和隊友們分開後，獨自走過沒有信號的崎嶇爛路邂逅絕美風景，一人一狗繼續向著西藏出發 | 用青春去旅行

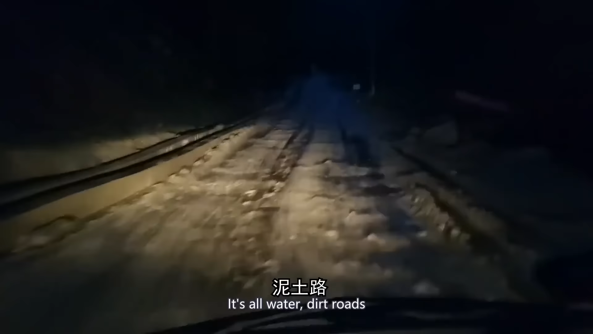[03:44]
开启摇摆模式，雨越下越大。